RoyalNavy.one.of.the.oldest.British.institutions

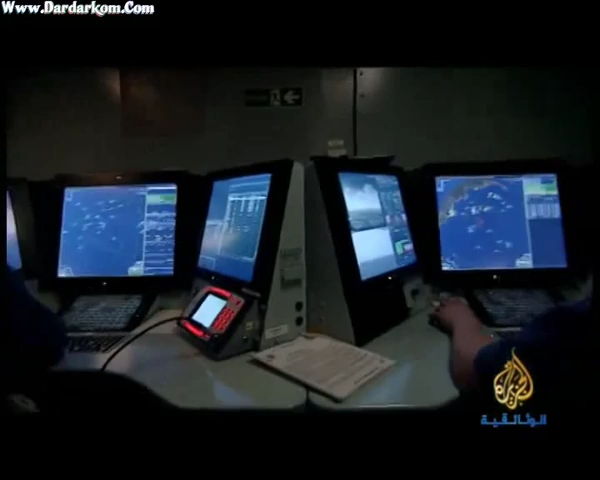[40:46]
يحتشدون أمام عشرات الشاشات يقارنون ويزودون البيانات إلى ضباط المعركة.
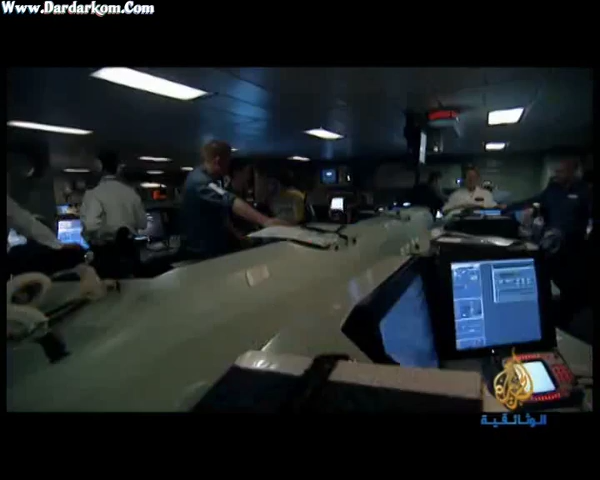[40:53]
ضابط الدفاع الجوي على متن ديرينغ هو الرائد البحري أنغوس آيزنهاي.
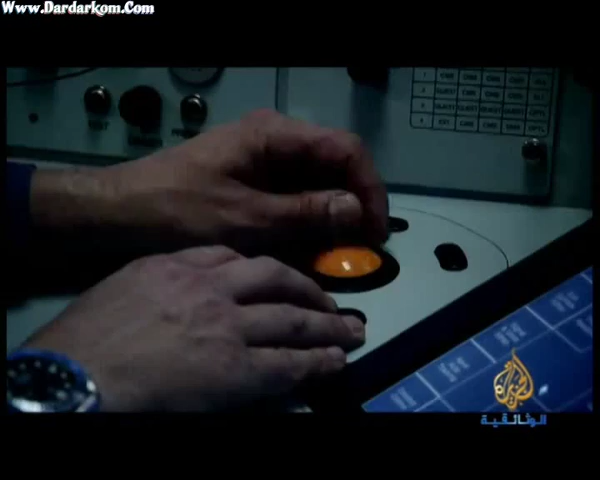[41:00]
هنا نستطيع رؤية كافة بيانات رادارنا وبيانات السونار وغيرها من خلال
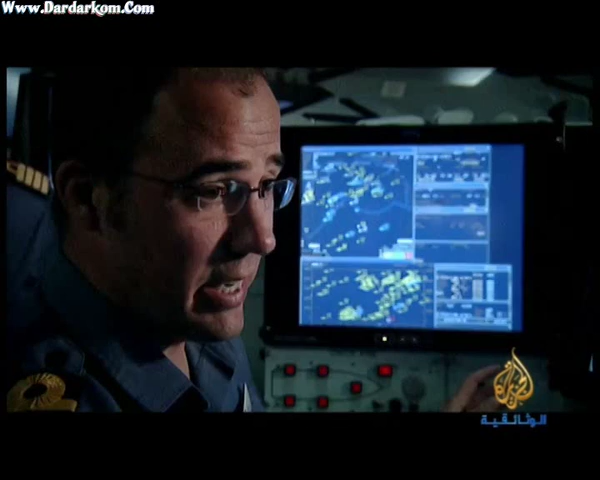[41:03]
وصلة النظام، وهي الطريقة التي نتواصل فيها بيانياً مع السفن الأخرى.
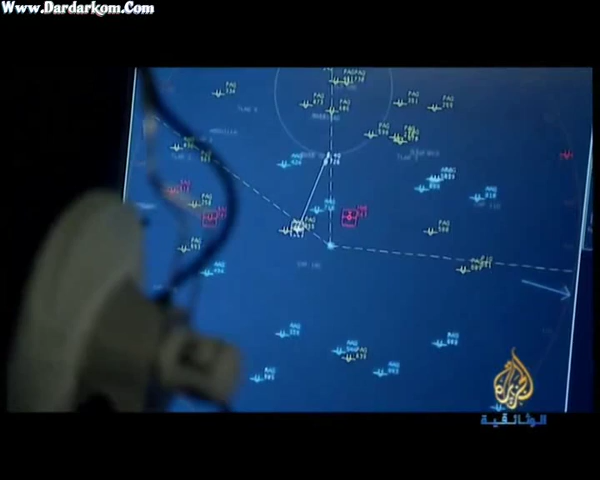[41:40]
تنسق أفعى البحر مع رادار سامبسون الذي له دماغه الخاص به وهو فعال. هذا الأخير يراقب بشكل ذاتي سرعة وارتفاع وتسارع وتباطؤ الأجسام القادمة باتجاه السفينة.
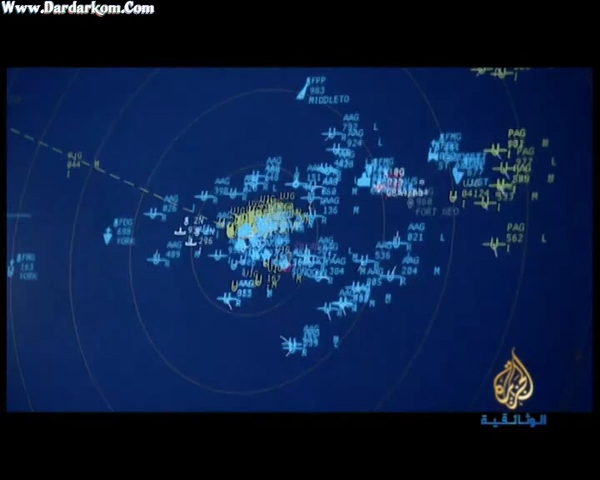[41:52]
يشير اللون الأصفر إلى مجهول الهوية، والأزرق يعني
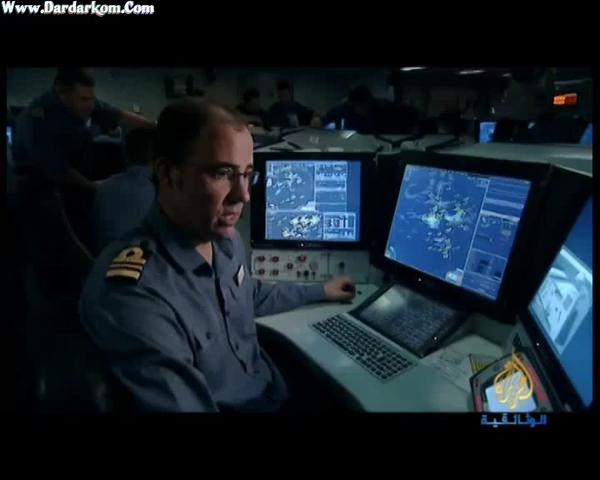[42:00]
صديق، أما الأحمر فيعني أعداء، وهذا يساعدنا لمعرفة فيما إذا كانت هذه السفن عدوة أم صديقة أم محايدة.
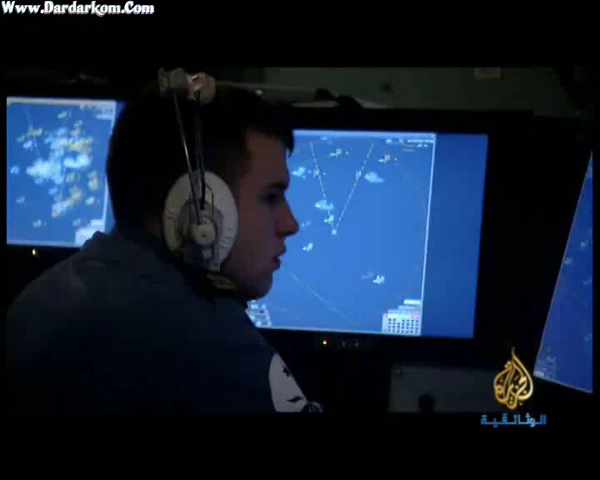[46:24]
كل ما يمكنك فعله هو زيادة مدى النطاق والحصول على دقة أكبر في البيانات التي ستستخدمها في المعركة.
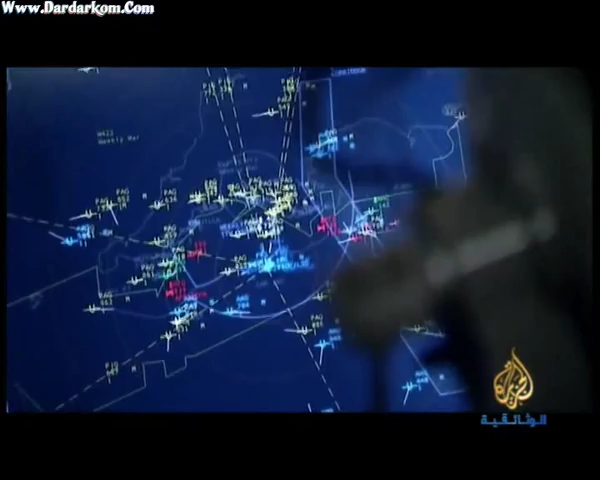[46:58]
تقترب طائرات باتجاهنا وستكون فوقنا خلال 25 دقيقة وهي مزودة بالقنابل والصواريخ.